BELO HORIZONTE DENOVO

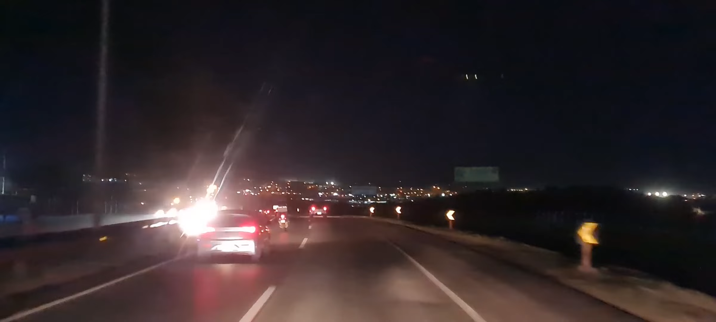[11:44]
Depois de passar o dia em Belo Horizonte, agora conseguimos chegar aqui na rodovia. Bora para a estrada de novo, achar um canto para dormir e amanhã seguimos viagem.